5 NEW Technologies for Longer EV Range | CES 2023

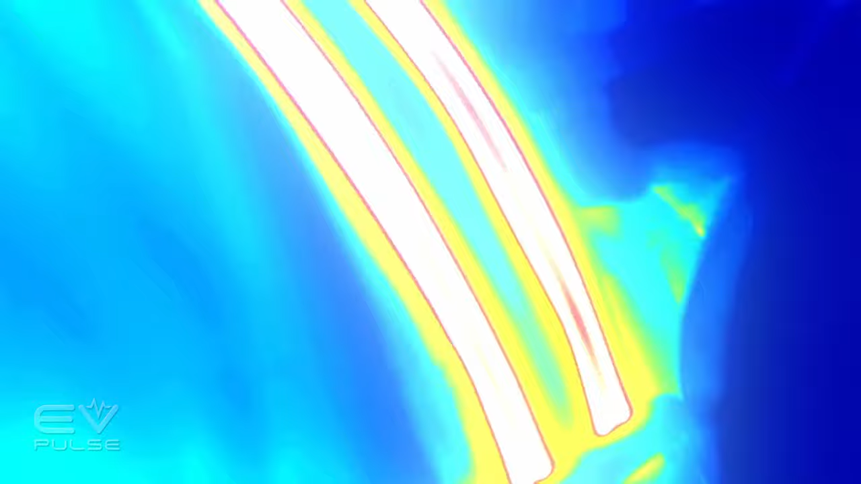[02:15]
It doesn't really change the thickness or the feel of the belt, but it does draw about 70 watts of power and can heat up to between maybe 36 and 40
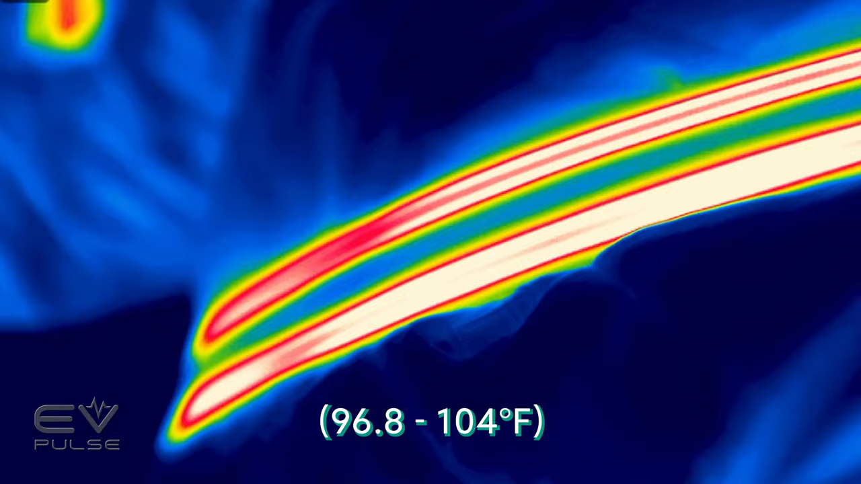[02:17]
degrees Celsius to really warm you up on a cold day like a nice bear hug.